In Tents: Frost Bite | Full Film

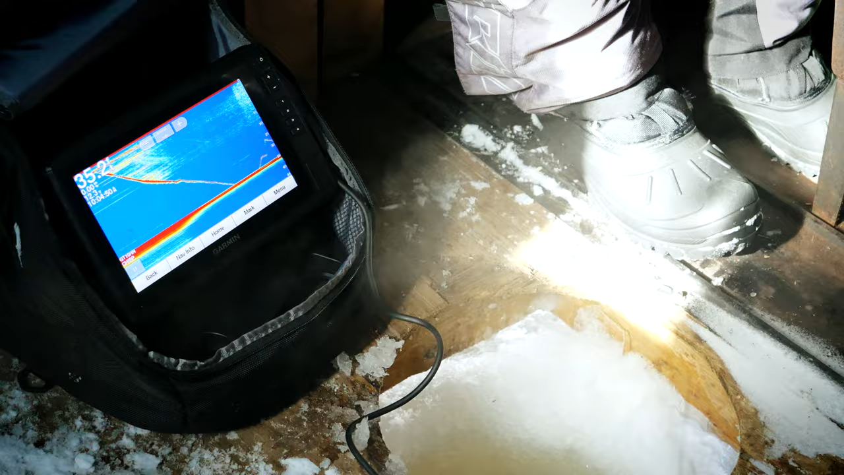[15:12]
And all you're trying to do is get the fish to come in. It's making a lot of noise under there, and sometimes you get like, you know, the lines show up.